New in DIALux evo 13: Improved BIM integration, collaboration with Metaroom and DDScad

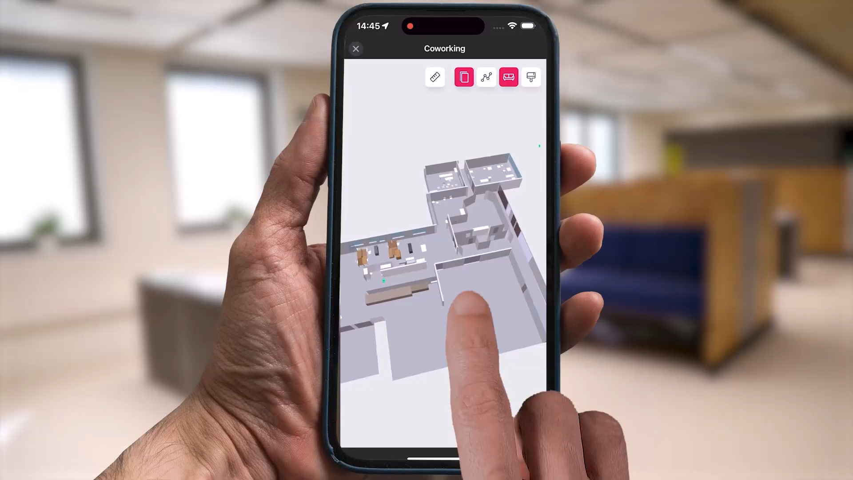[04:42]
You can then download your scans from MetaRoom Studio through the browser and import them straight into Dialux.